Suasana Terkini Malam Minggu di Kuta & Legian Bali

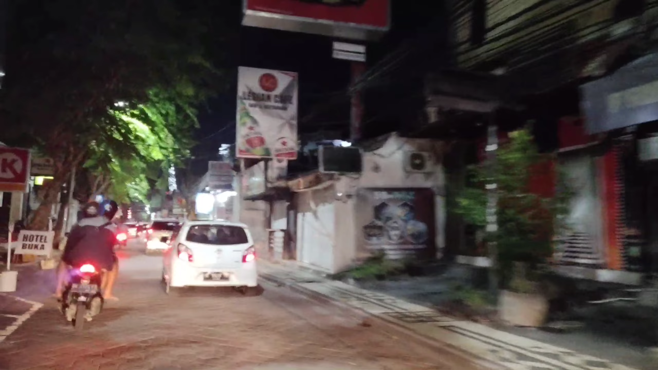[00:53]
tersendiri bagi wisatawan untuk berkunjung ke kawasan wisata kute ini sekarang kita berada di jalan legian guys